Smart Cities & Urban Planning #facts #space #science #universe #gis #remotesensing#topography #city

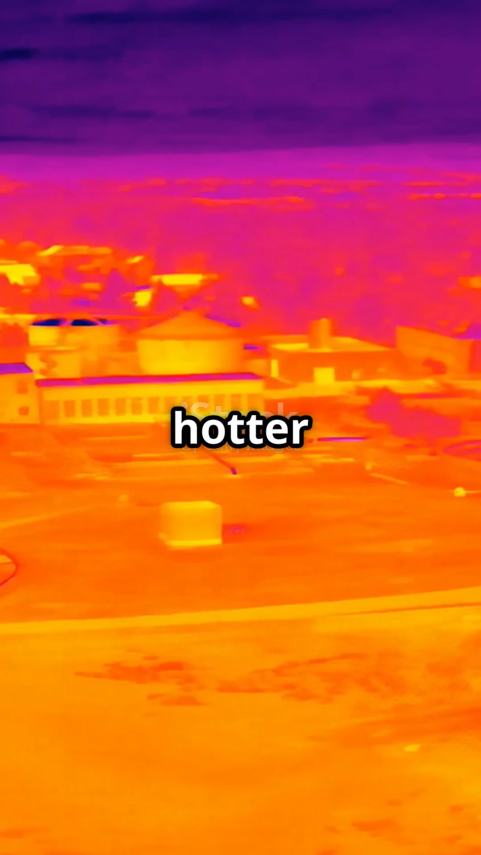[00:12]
Urban areas are hotter than their rural counterparts.
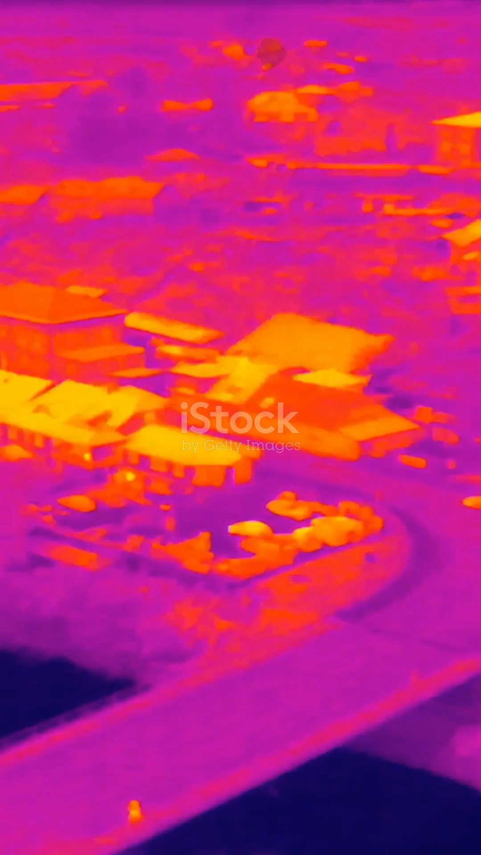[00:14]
Remote sensing helps us spot these heat zones with ease.